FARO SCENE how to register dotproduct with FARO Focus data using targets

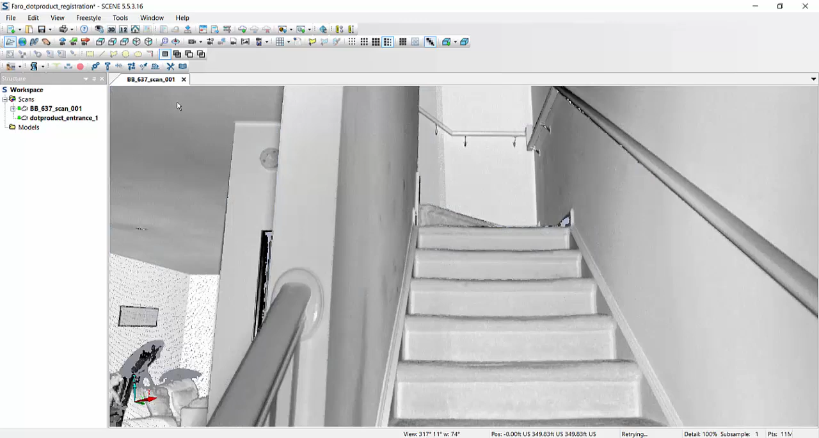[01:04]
And then we have 3D data captured with a dot product scanner.
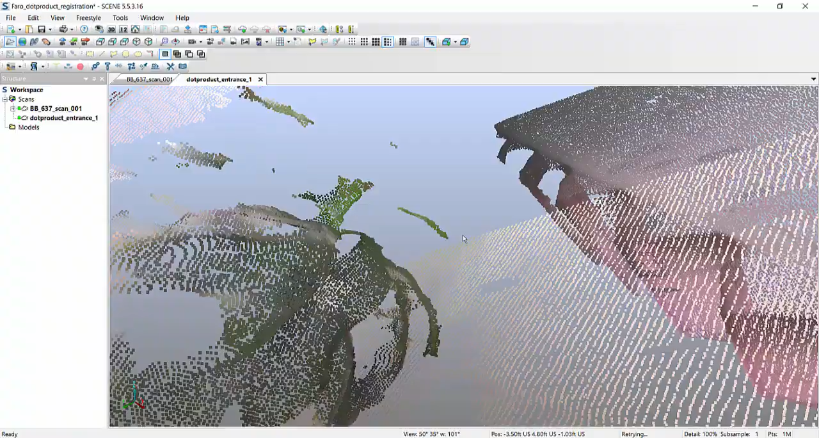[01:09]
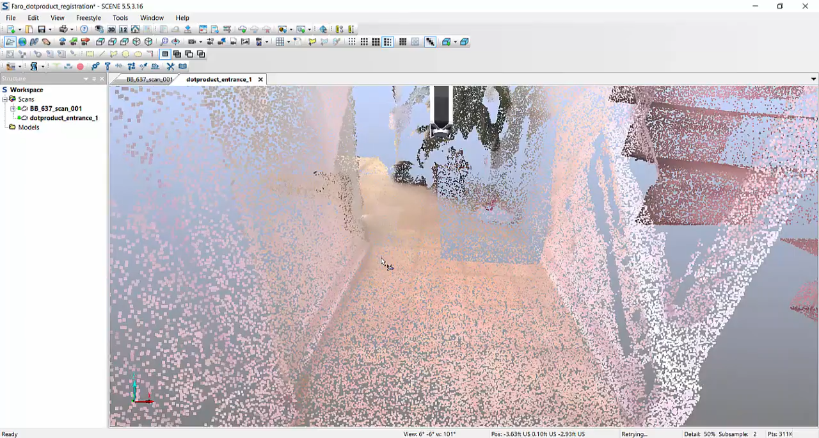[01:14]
And again what I recommend at this point, creating an E57 seems
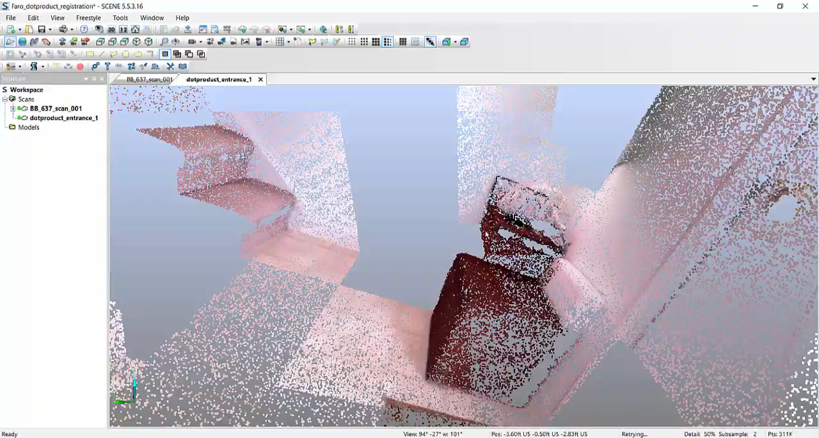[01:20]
to be working much better than just a PTX or PTS export that
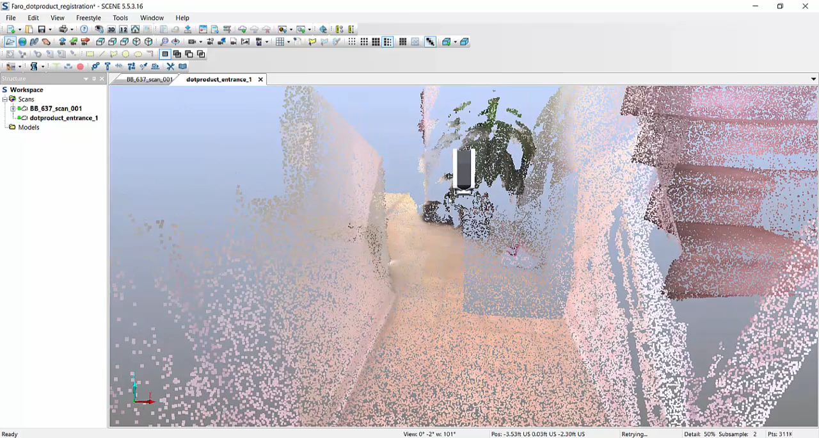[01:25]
the PHY3D application allows you
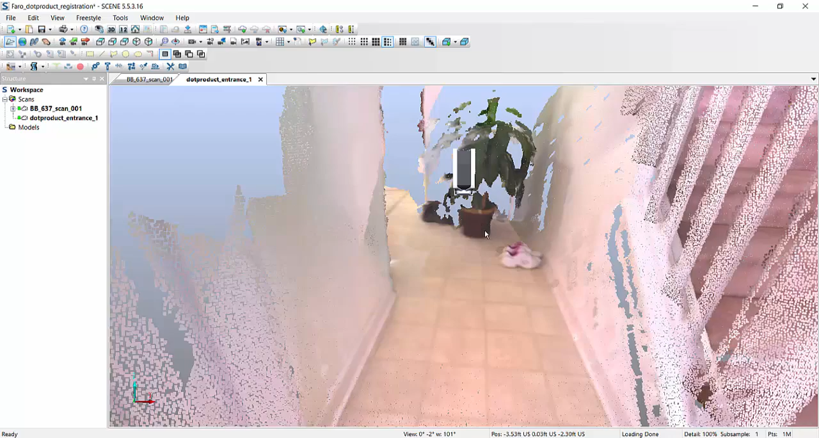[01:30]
to create from the handheld itself.
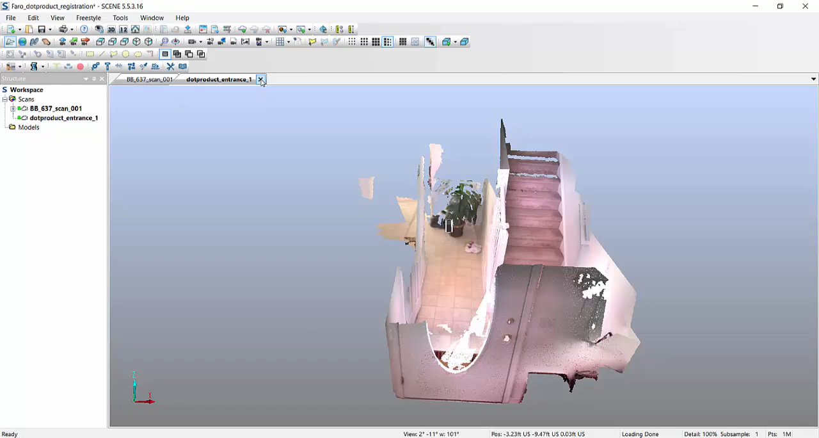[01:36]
But, what I found is extremely important is,
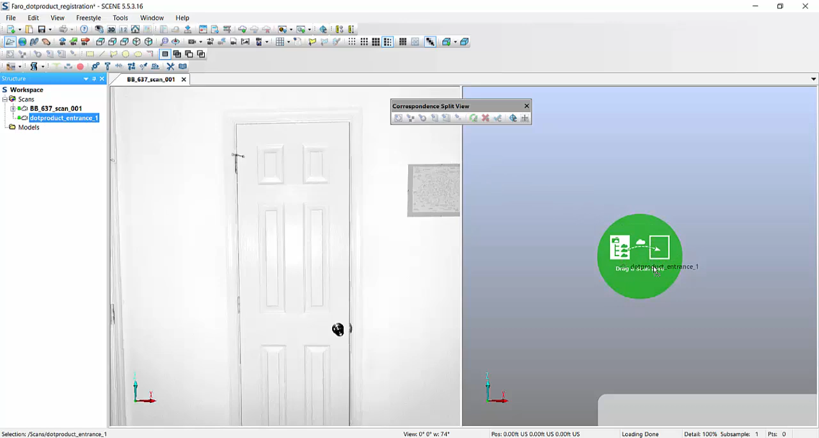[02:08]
which is the dot product scan, into the second window.
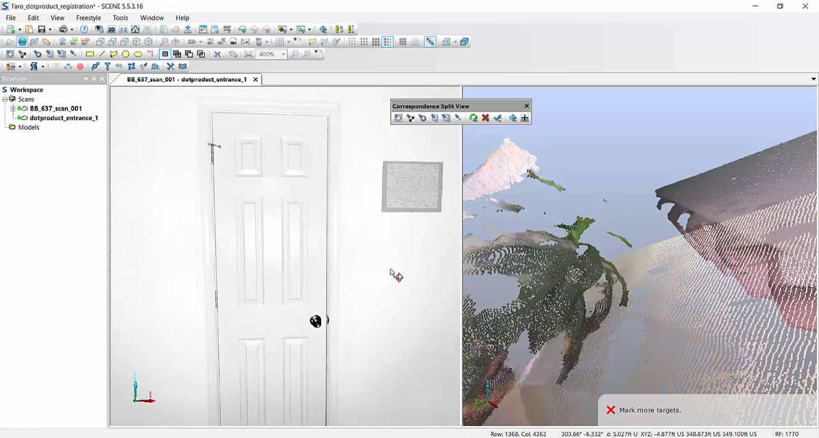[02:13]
Unfortunately, if you're not aware of the fact that you have to do this, it will not work. You can notice that the actual markers are live over here.
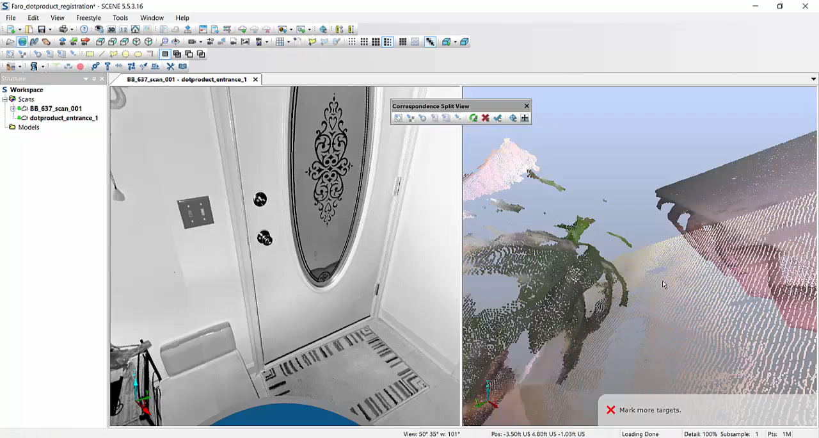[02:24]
But if you click over here, and you want to mark a plane, or mark any of the registration targets, they're all grayed out. And this is the case until you do this.
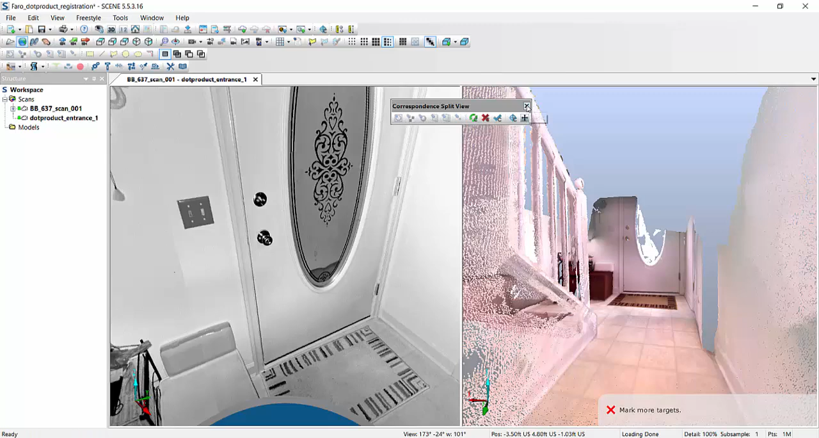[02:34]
Let me unload this view. So, hit save.
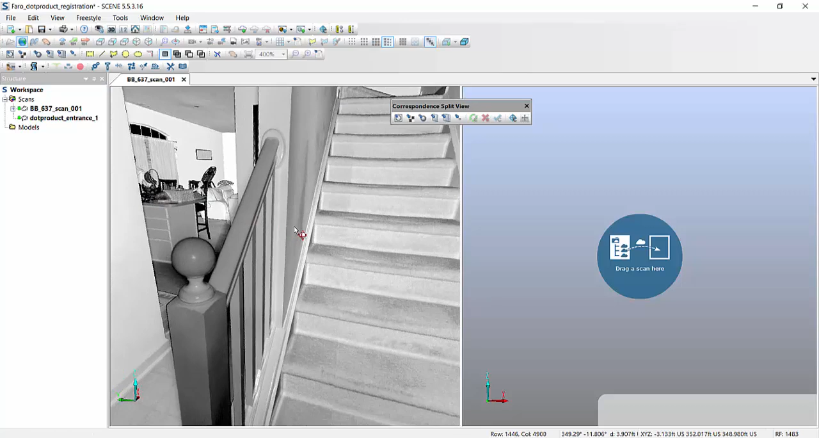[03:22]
will we be able to load again the focus scan on the left, and the dot product scan on the right.
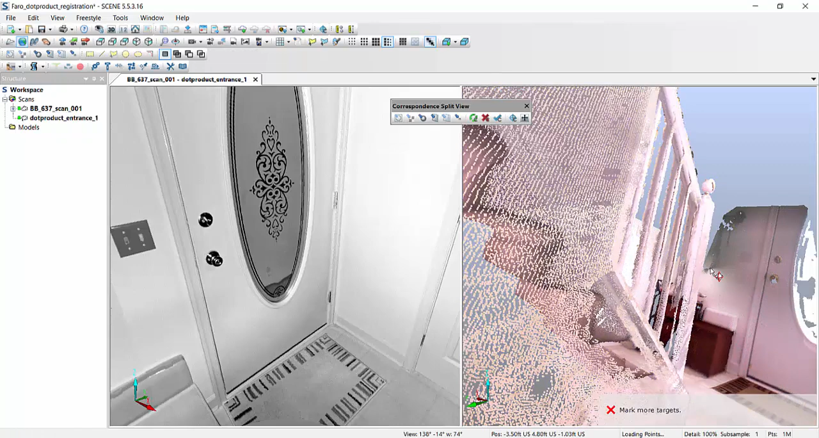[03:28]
And you'll notice these icons are now live. And that's only because we now have a scan point cloud created. And that scan point cloud cannot be created without having saved the project first. This was something that was driving me a little crazy before. But after figuring it out, now I know how to make it work.
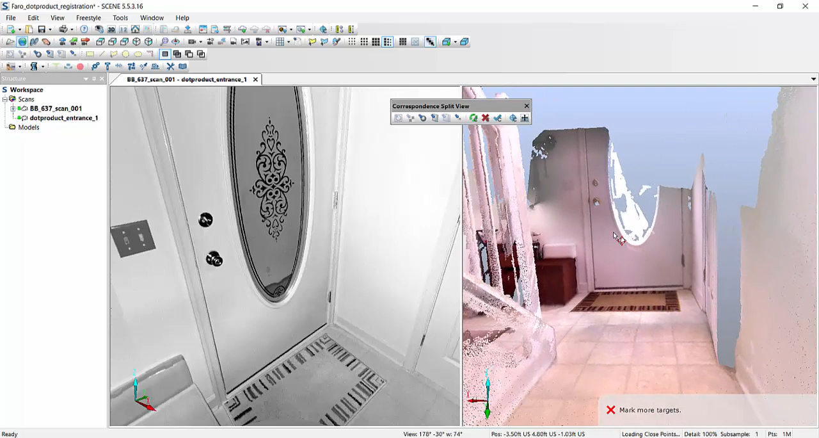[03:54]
So let's proceed and actually mark some targets. We'll try, I don't know, we'll try this corner down here, and we'll do the same thing here.
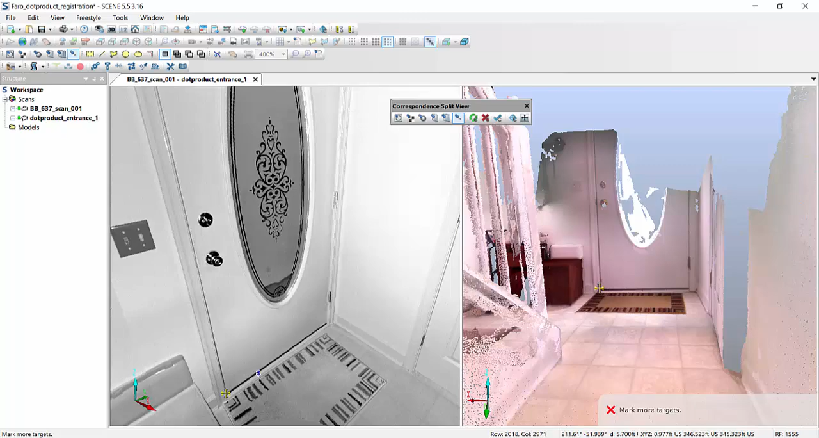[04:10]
I like to spread out my control if it's possible. So, let's grab the corner here,
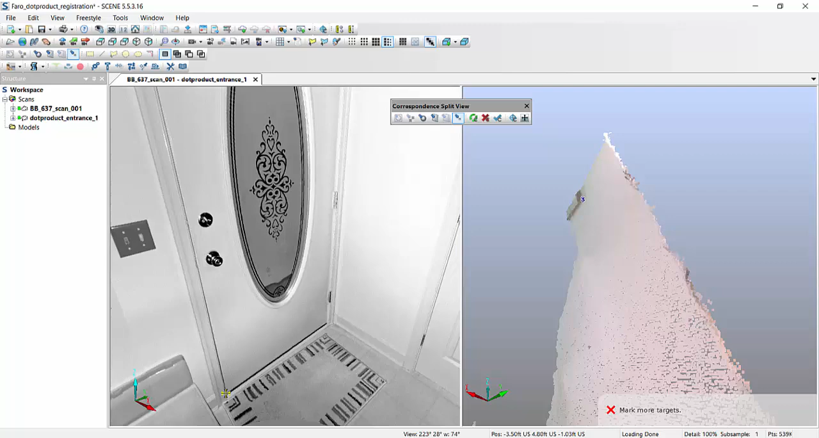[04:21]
and grab the same thing right here.